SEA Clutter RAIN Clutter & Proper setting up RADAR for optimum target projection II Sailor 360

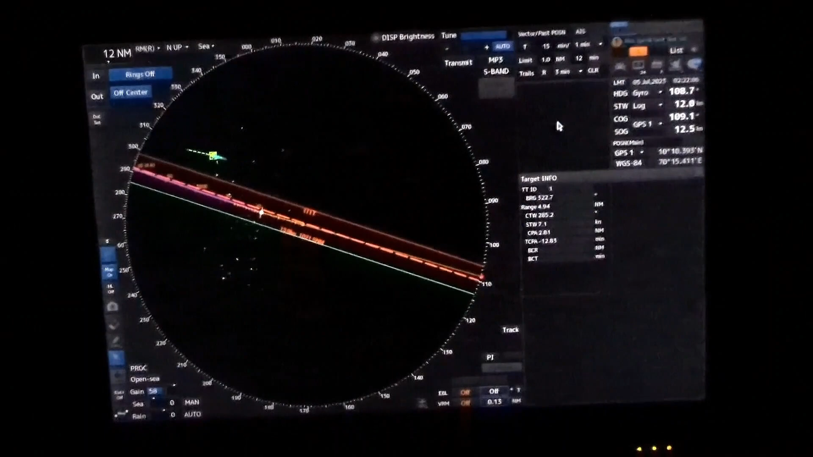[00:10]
as you can see this is the on ship position here and all around it some shining
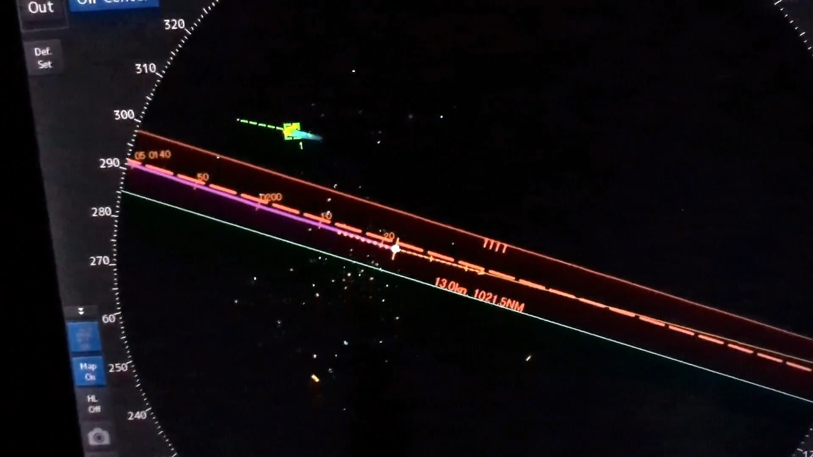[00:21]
stars type you can see this is basically known as speckle background which is suggested by maritime guidelines you should tune the background of PPI such way so that you can see the speckle background and you can see the kind of bar is moving around making
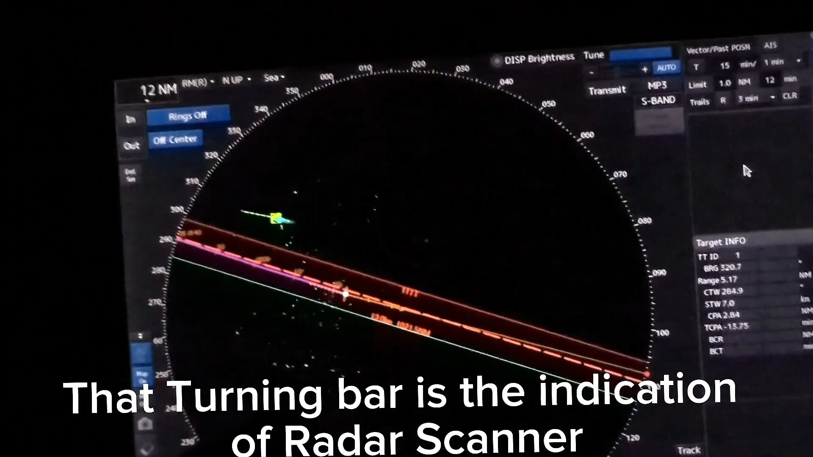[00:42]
360 degree rotation you can see I believe you can probably see this one clearly one more thing for tuning sea and rain
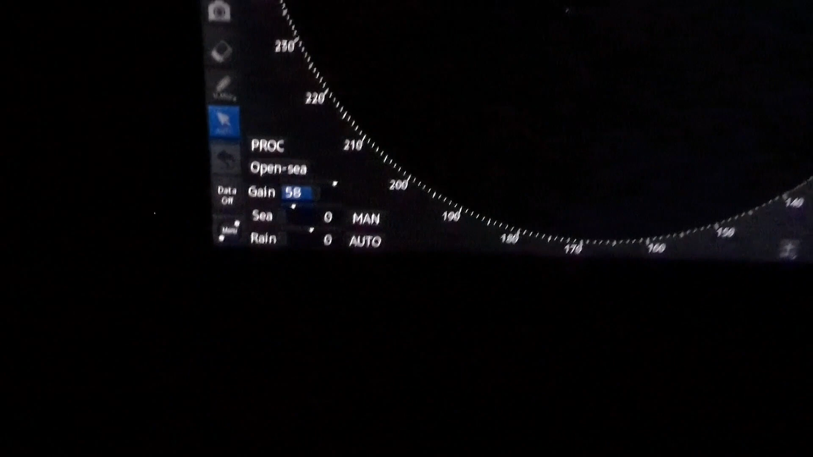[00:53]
and as you know sea works up to three mile okay sea
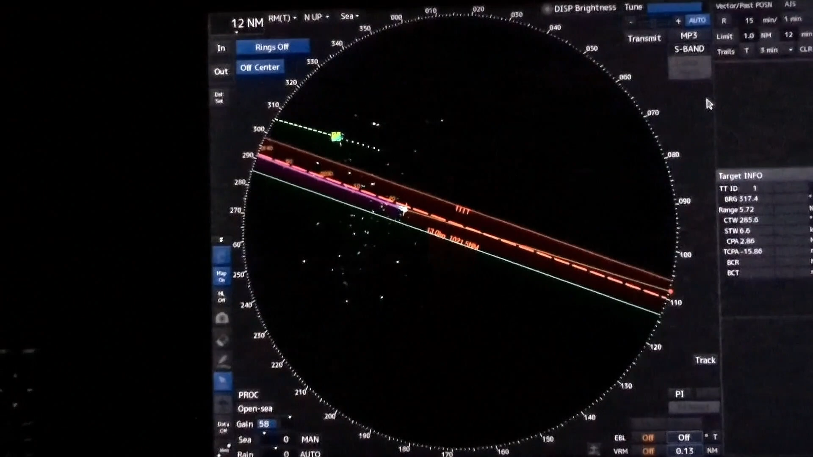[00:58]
clutter is to be used when there is a sea disturbance like due to bad weather and rain clutter is to be used when there is rain and rain clutter works for the home PPI so that is what is the difference and
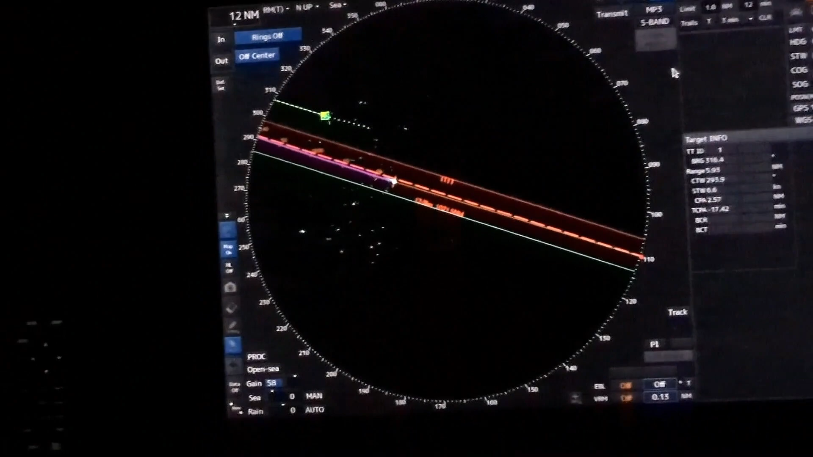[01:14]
that is what is the purpose of sea clutter and rain clutter this looks like kind of
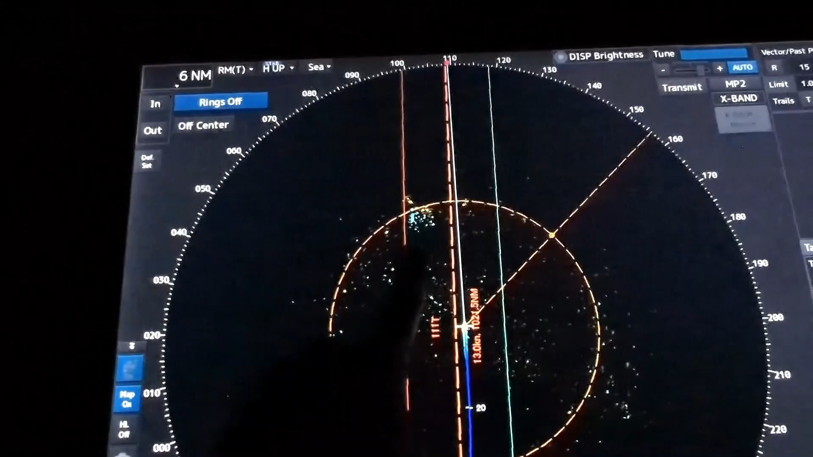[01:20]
clouds are seeing clouds are seen on the PPI so you don't want to see the clouds of course so little bit increase of rain is
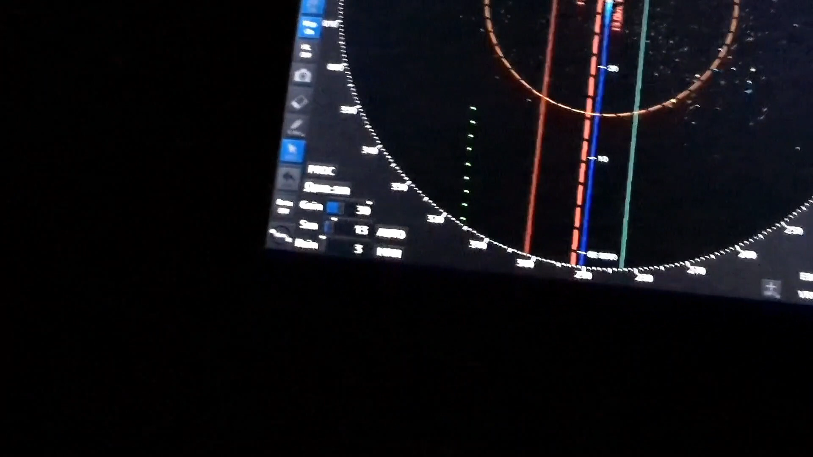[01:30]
required rain clutter I'm increasing and as you can see it's disappearing at the same time speckle background is still available still
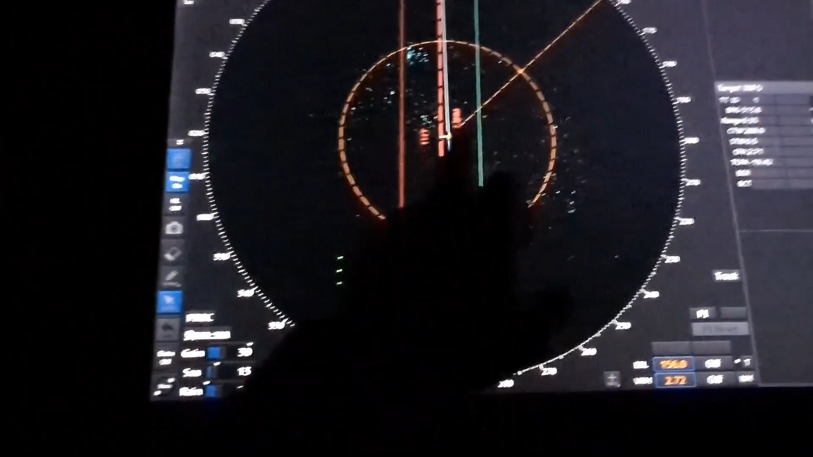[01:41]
there so you I want to use this speckle background you can see at the same time you should see that antenna rotation slightly and I can see it very clearly here okay so this is the speckle background and if you want you can let me show you if
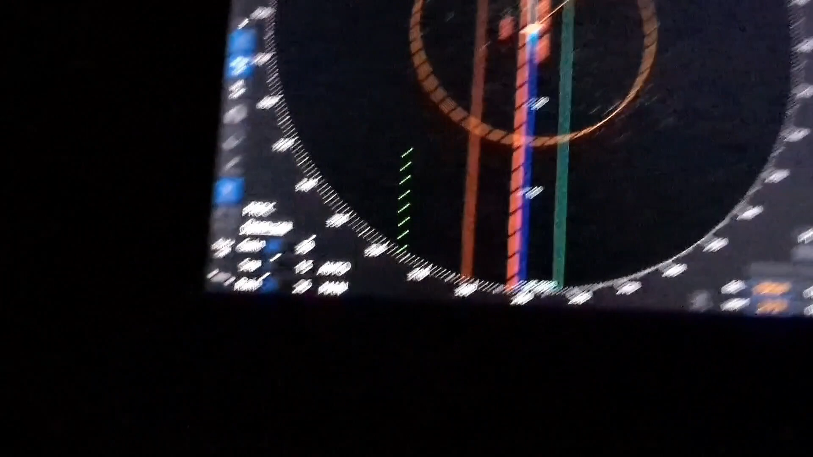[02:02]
the sea is reduced see clutter this speckle background now turning into you know the kind of eulish one this
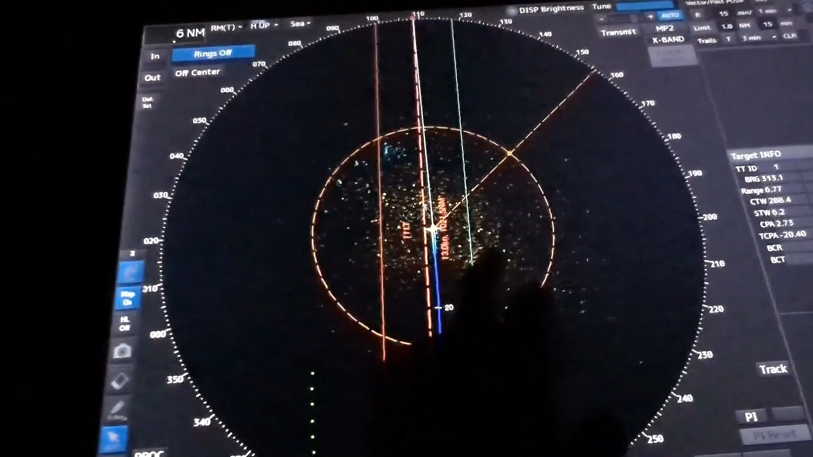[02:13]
eulish one if it is too much then we will we miss some of the target or object so we don't want to use this much eulish
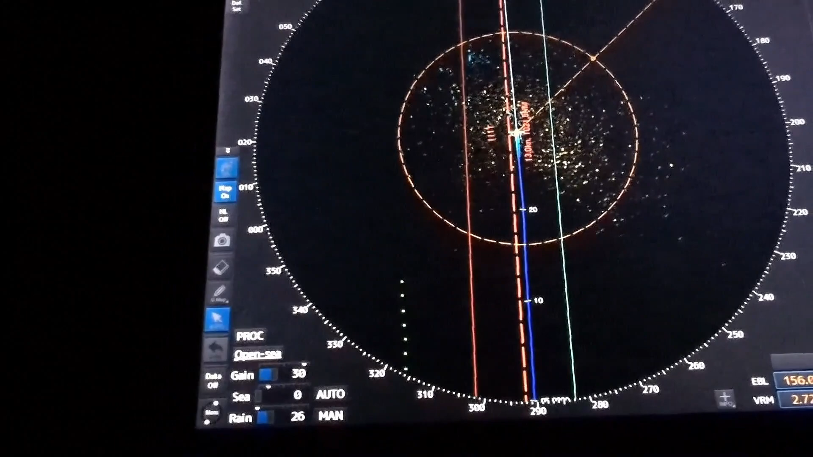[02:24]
one that's why we want to increase it will be to see so that it remains
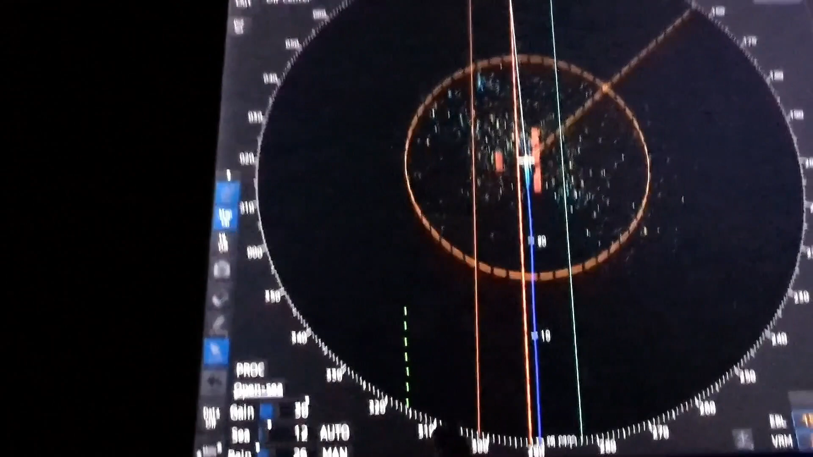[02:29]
only as bluish speckle background again you can use as how you are seeing the object or the targets like here there is a target and I if I cancel it this is rather that only if I cancel it
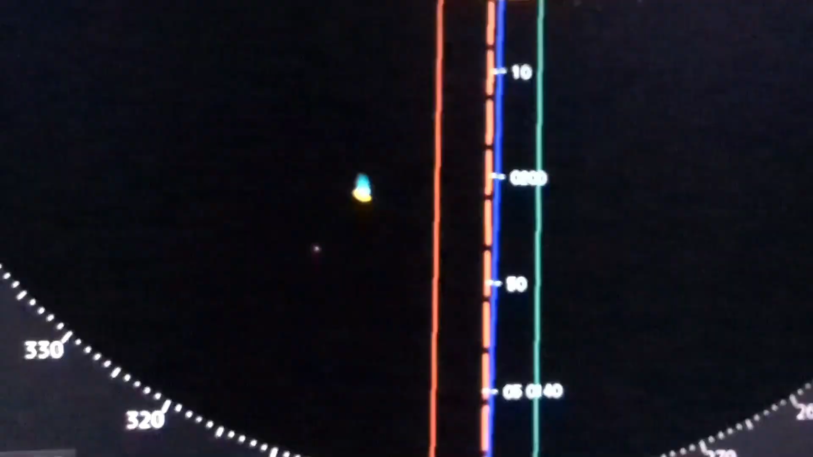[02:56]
you can see so you want to see the object clearly there's
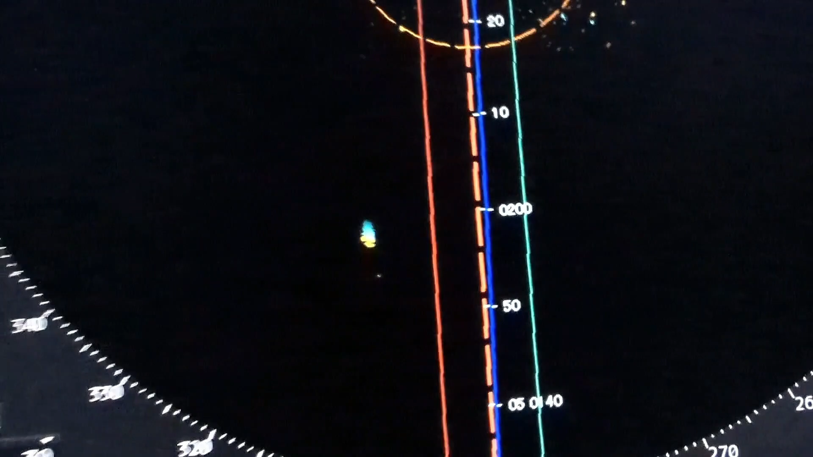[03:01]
the purpose and
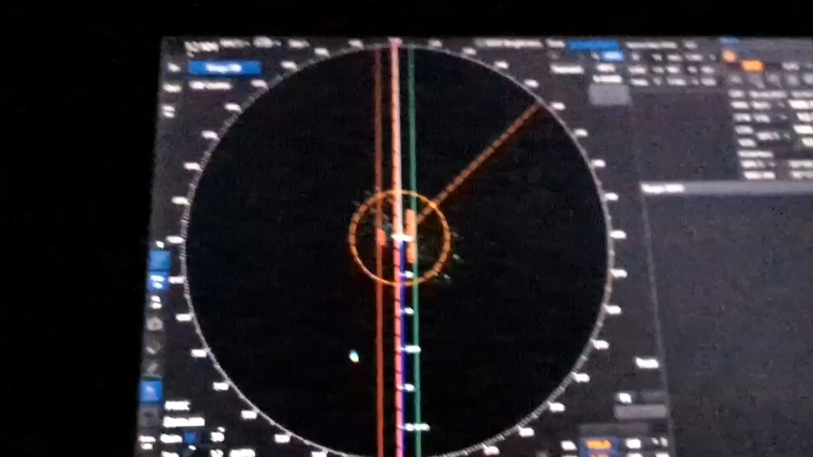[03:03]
if you need it and if you have the AIS interface available this is the AIS interface you can switch it on
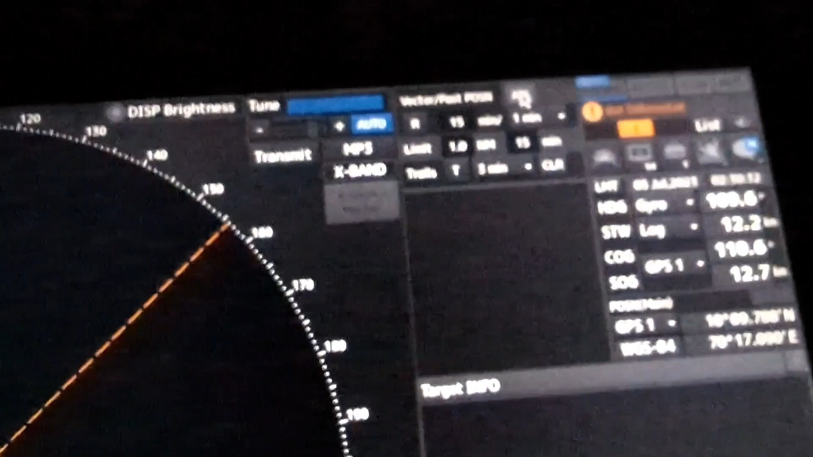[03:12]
and
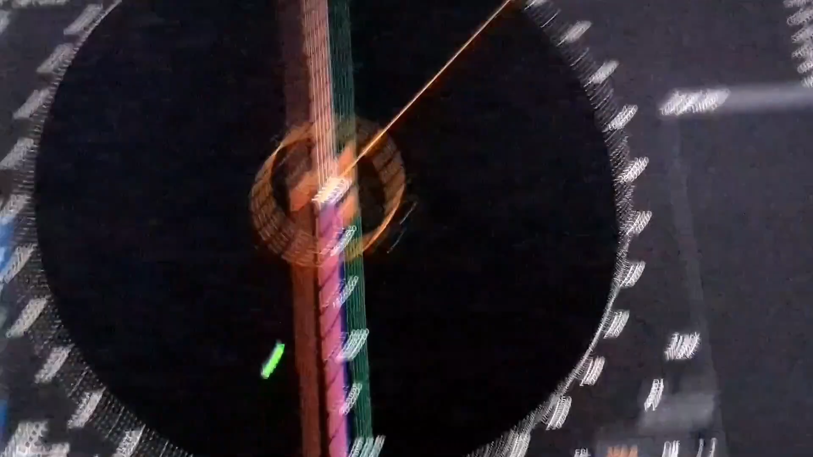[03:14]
then you can see the AIS
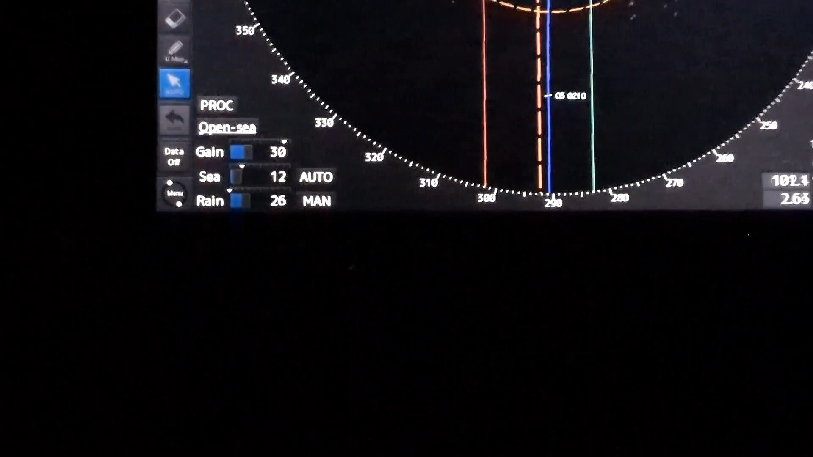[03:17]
marking as well just to show you and you can see here
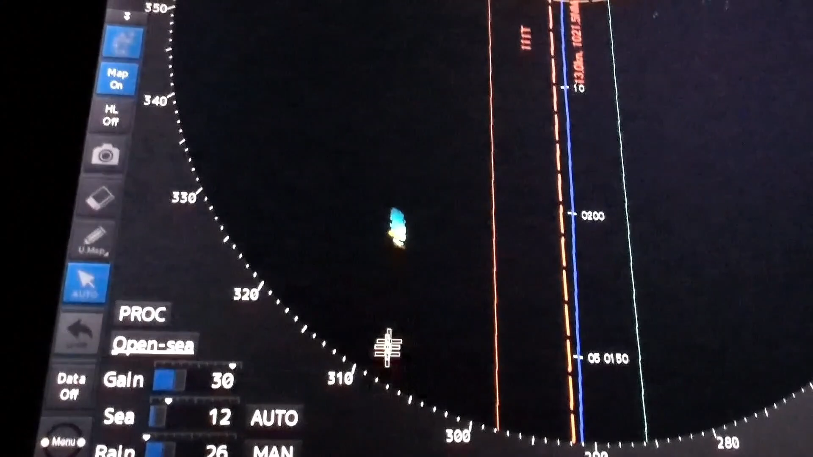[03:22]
AIS marking is there
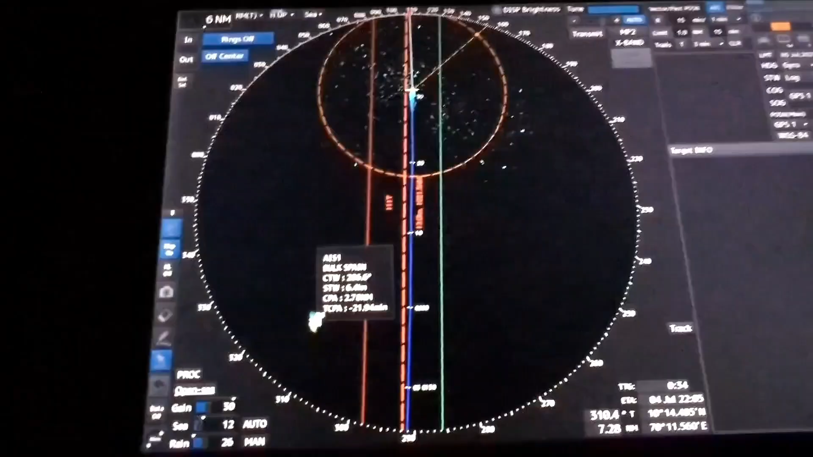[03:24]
never use this AIS data for collision